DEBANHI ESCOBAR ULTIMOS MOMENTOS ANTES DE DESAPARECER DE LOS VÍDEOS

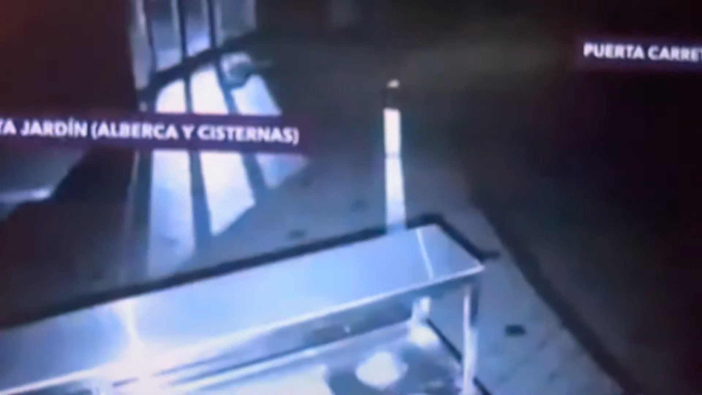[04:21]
Repito, el ángulo de visión cubre dos puertas de cristal, una tiene vista la carretera Alaredo,
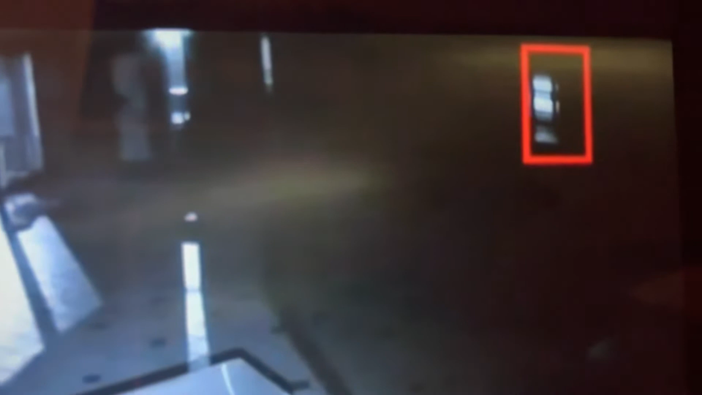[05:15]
Ahí podrán ver ustedes, ahí es el momento en que pasa.
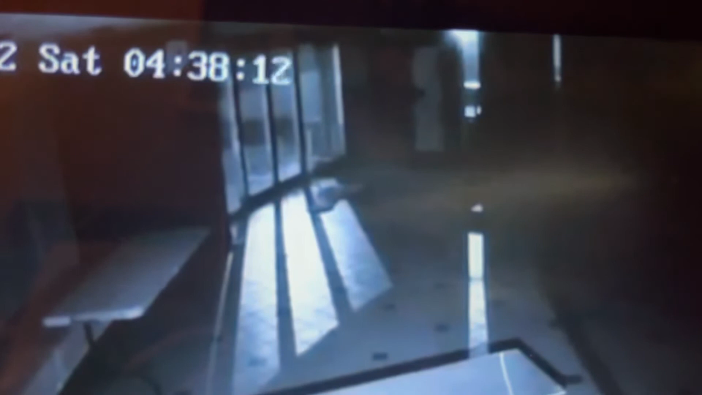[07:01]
El video está corriendo a esa velocidad que ustedes observan. En ningún momento posterior se observa diversa persona. En todos estos minutos se estima que ella permanece en un espacio ubicado en la unión de la barba limítrofe del establecimiento con la estructura circular que compone el restaurante.